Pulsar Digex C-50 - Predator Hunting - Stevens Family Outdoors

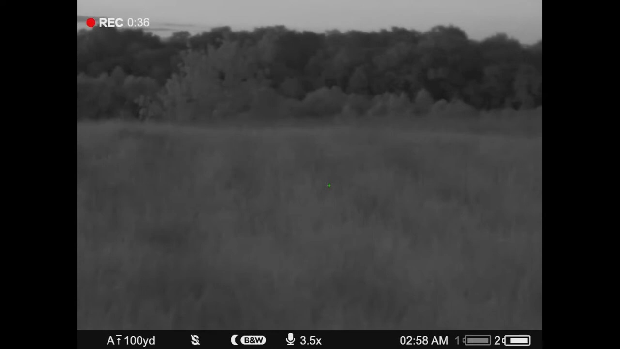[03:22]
being able to see out through there with your naked eye.
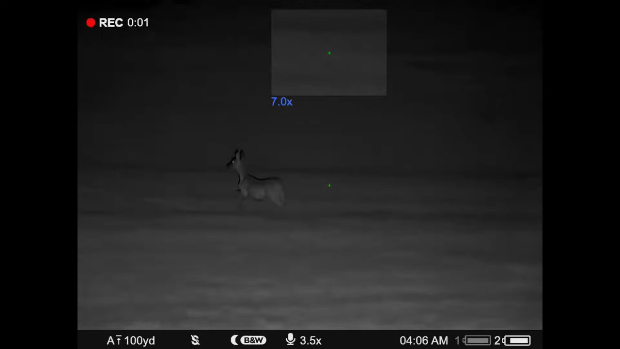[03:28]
Here is a doe
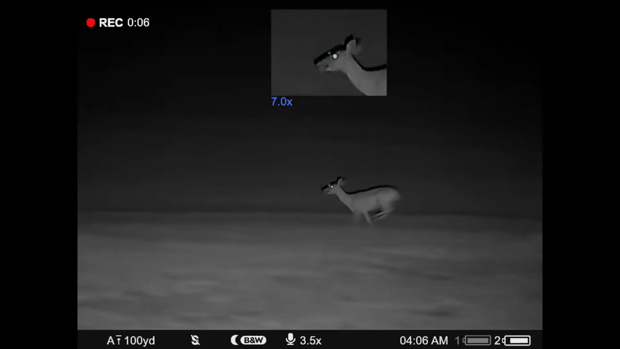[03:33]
responding to the fawn bleed that we're using to try to call in some coyotes.
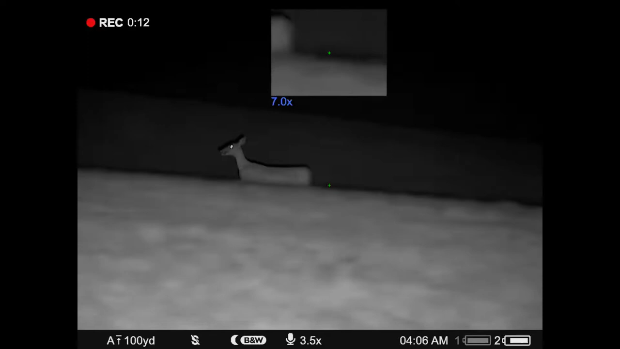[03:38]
And, this is, he does have his infrared light on now, which is warped. There, there you go.
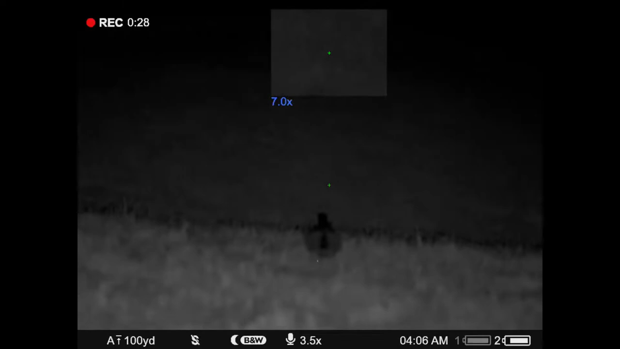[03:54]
You see when he lifts it up, you can see way out there, well into the hundreds of yards as it goes on out through up to the wood line.
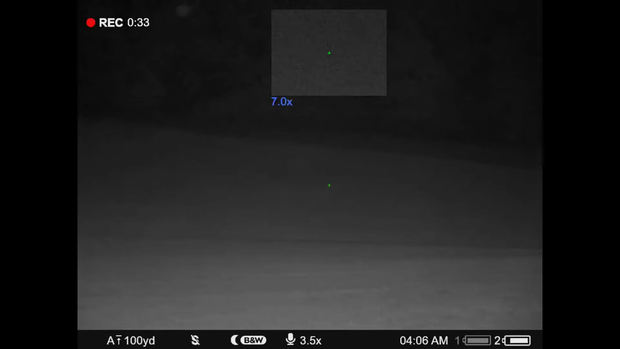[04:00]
That's a good 400 yards out through there. Now, I just switched it over to the coyote pup in distress.
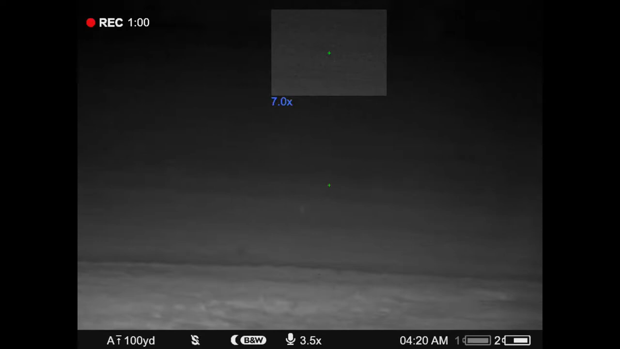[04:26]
But, when you adjust it correctly, you can see really well.
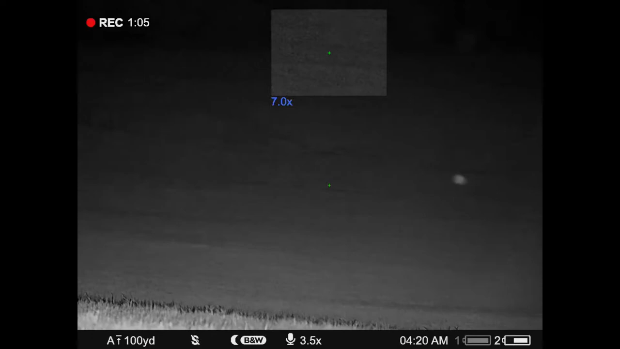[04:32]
Now, here's a skunk that Tommy sees through the scope. And, he's using the onboard range finder.
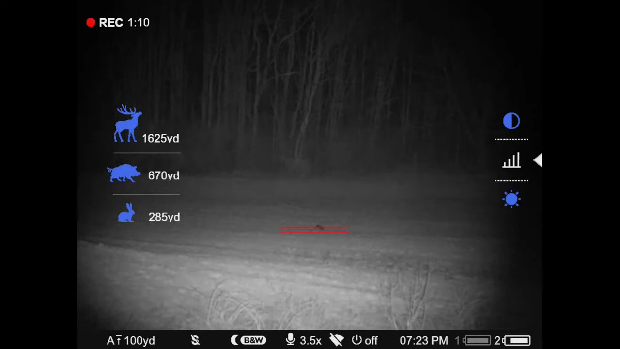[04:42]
He's using the rabbit image to show you that the skunk is about 285 yards away. And, then the wood line is a good 150,
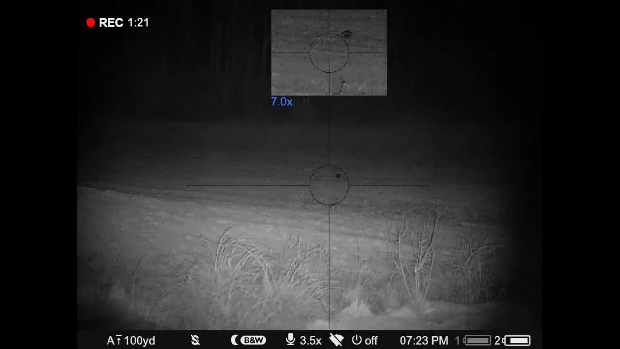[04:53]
200 yards more, which you'll see in just a minute, a coyote come out.
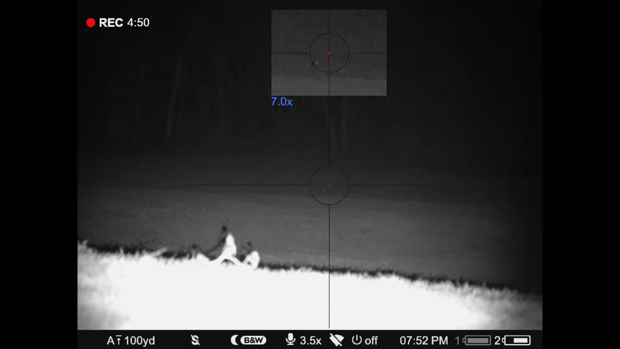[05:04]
And, now the coyote is coming in to the call. Um, and, he's about 300 yards now, just a little further than that skunk was. And, he stops and pauses.
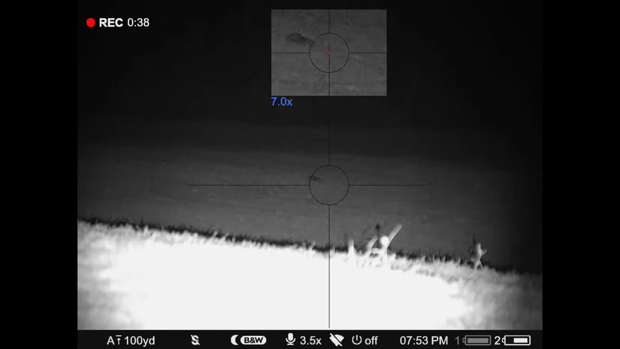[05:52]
The rest is history. That's about 250 yards, right there, from his position.
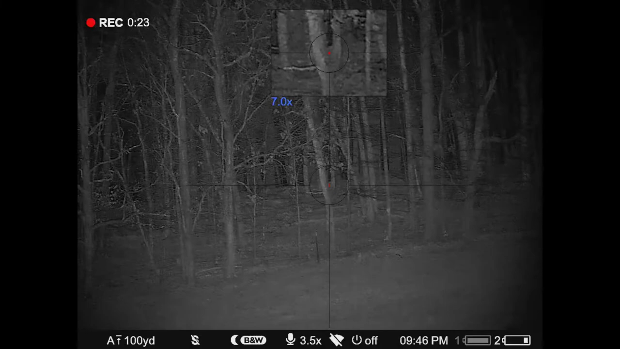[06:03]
Now, here's another coyote, way up in the woods, probably 350 yards away from us. And, he's moving up through the timber. If you look close, you can see him. Uh, this is with the night vision scope, busting, uh, through the woods, up through there to see this coyote. Moving through the timber and up to the top.
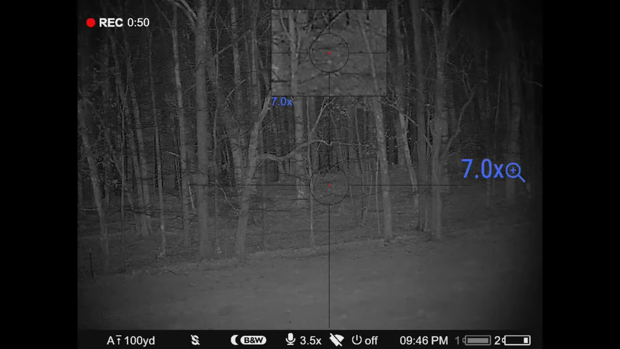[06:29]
Couldn't get a shot because of all the limbs and stuff hanging down.
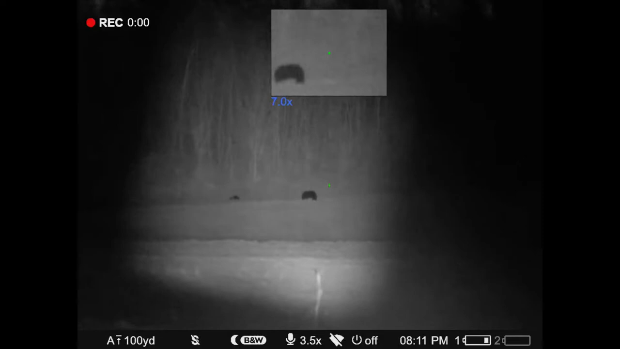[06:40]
Okay, here's another, um, time that we were out predator hunting, and, as usual, uh, we get out, when we get out of the truck and we scan to see if there's anything in the field or anything close by. Uh, and Tommy looked up and spotted, uh, this black bear, uh, about 350 or 400 yards away,